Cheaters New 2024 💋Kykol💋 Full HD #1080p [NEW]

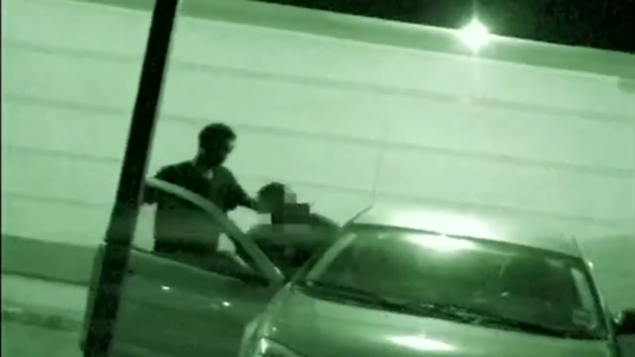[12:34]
He lets her into the passenger side of his vehicle. He gets in his side. And after he gets in, they travel to a bar.
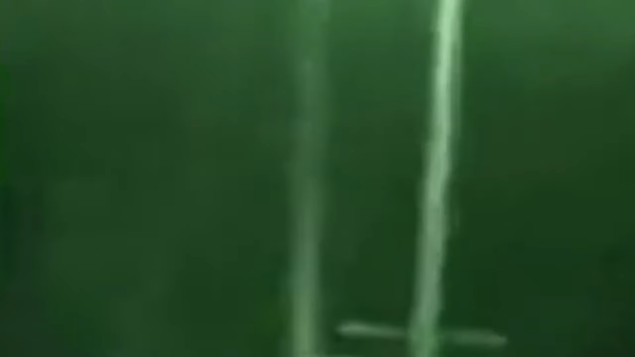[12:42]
It's across the street from my house.
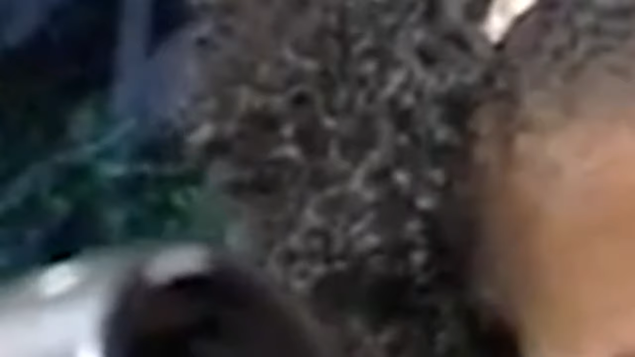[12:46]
He gets the door. They go inside, grab a seat. They have some drinks, go back to the apartments.
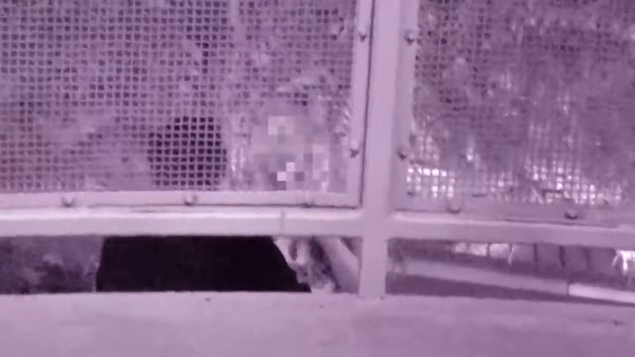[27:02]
On the patio, the suspect and his sexy bartender continue the conversation.
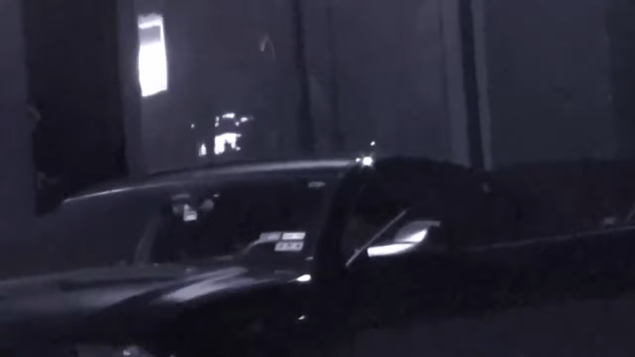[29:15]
After dark, operatives watch as Beggars exits.
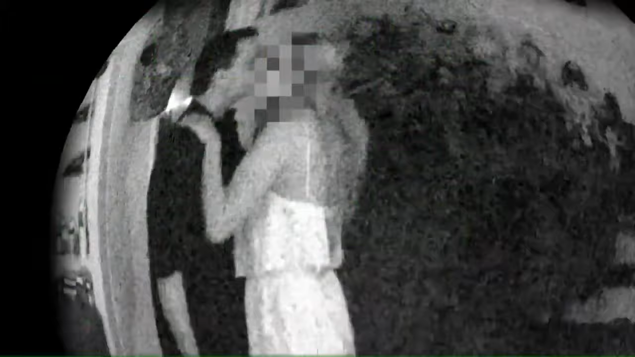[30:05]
Footage provided by one of two interior cameras placed by Jess shows the impious sweethearts sharing an impetuous kiss. Stormy steps into another room as the suspect sits down.
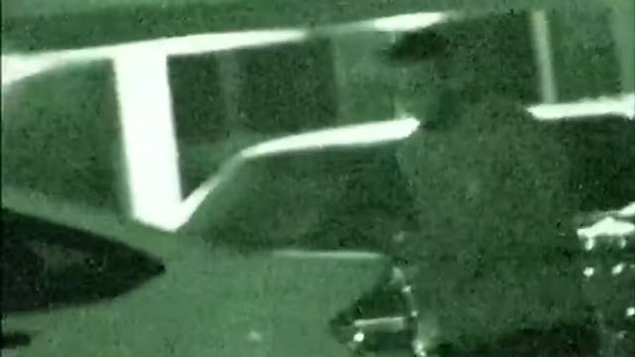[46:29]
agents on stakeout are none too surprised when their mark, Demetrius Taft, is spotted leaving the apartment the couple share. Taft enters his car and is followed to a shopping center parking lot.
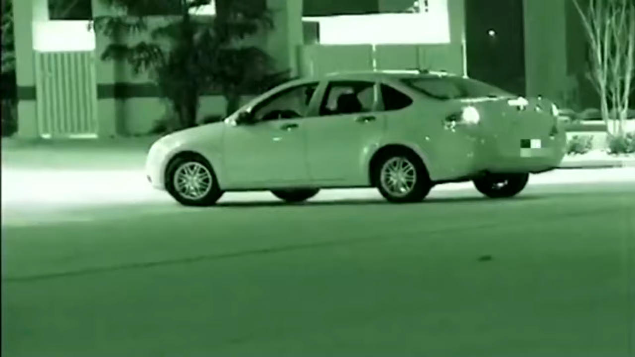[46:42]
He remains inactive for less than 10 minutes before an unknown vehicle arrives. An unknown female disembarks from the driver's seat and greets the suspect with a warm hug hello.
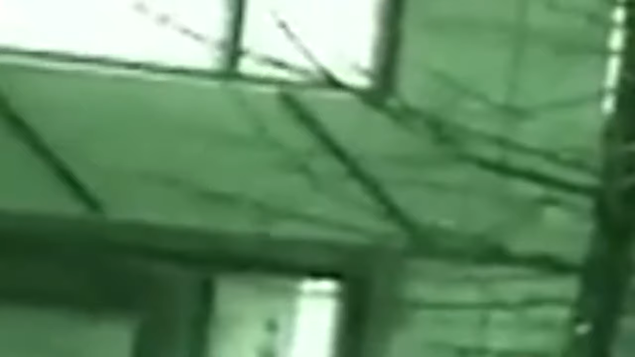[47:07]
Taft and his companion, in time, agree to part ways,
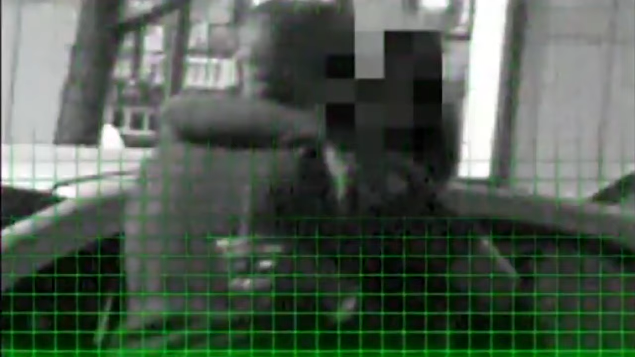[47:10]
stealing one more kiss before the suspect returns home and awaits Amanda's looming arrival. Investigation Day 7.
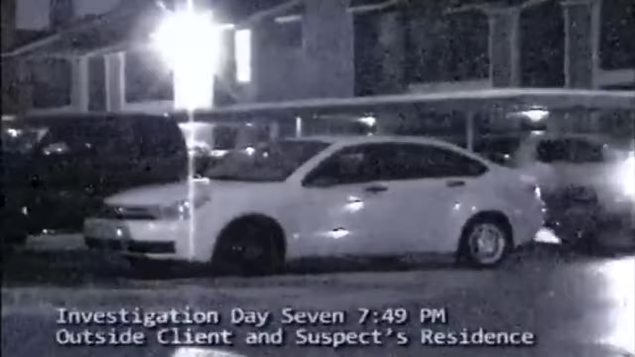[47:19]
With Amanda working another late night shift, Taft takes the opportunity to escape the confines of the apartment they share.
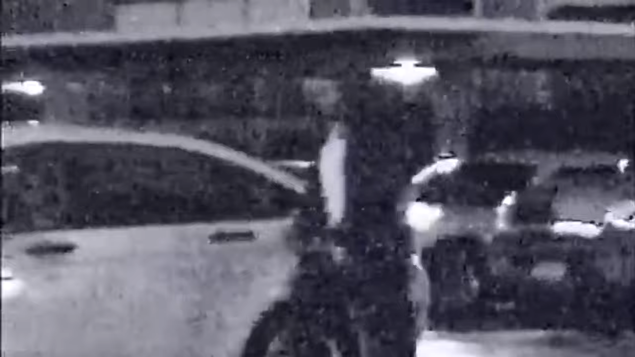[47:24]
Mobile units tail him to a lively drinking establishment. He lopes across the parking lot and into the arms of his companion from previous surveillance.
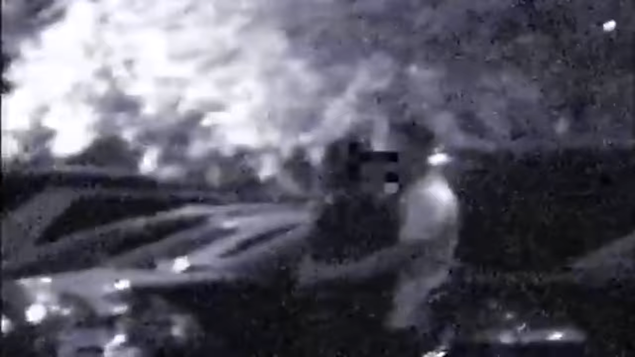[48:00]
So they spend another 15 minutes in each other's arms, savoring every moment before the suspect must return home ahead of his girlfriend. Investigation Day 10.
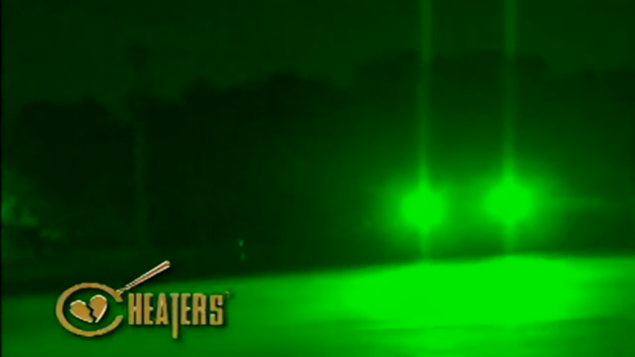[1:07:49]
He backs his vehicle into a space, seemingly signaling his companion already waiting to get in.
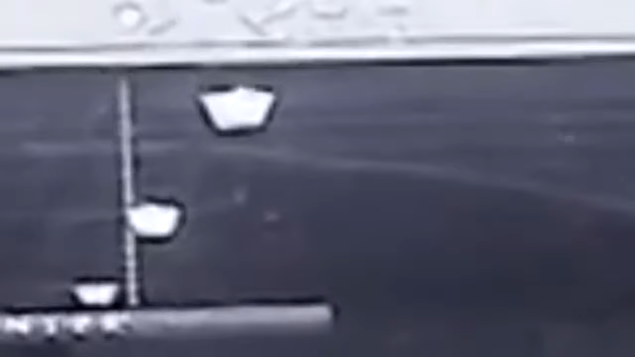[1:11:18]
but they veer off and actually go into a covered area of the parking structure.
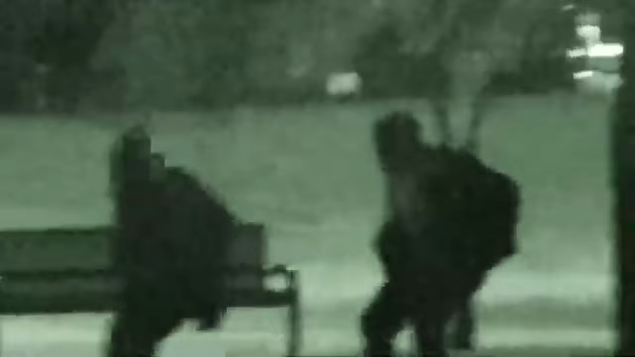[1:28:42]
He walks over to the swings and sits down next to that unknown female. After playfully talking on the swing set, things get a little bit more heated and he gets on his knees trying to explain a certain point.